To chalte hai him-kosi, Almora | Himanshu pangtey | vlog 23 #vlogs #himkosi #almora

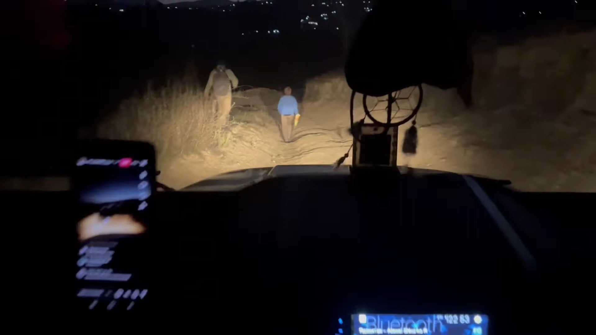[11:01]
गाइस देखिए यहाँ पे कितना भयंकर ऑफ रोडिंग, अरे बाप रे, ओ गॉड सेव पाशु भाई।
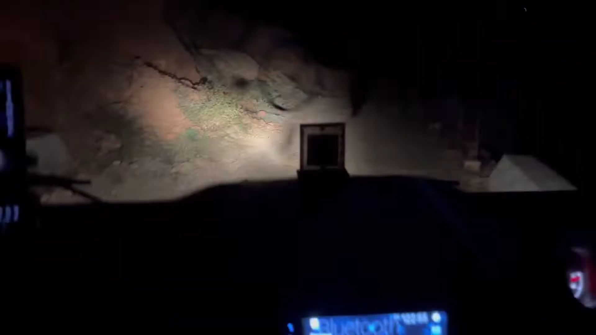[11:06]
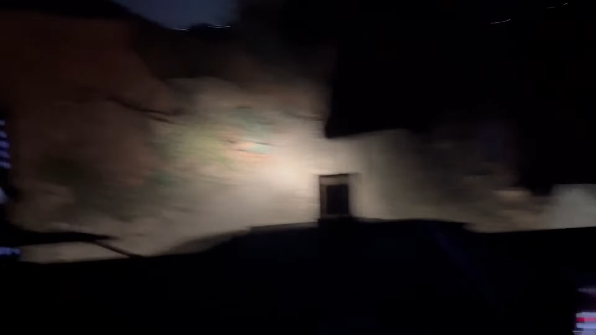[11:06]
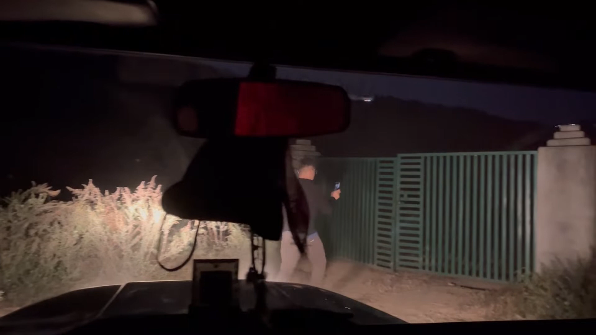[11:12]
तो पाशु भाई गए गेट खोलने लाइव के साथ, बस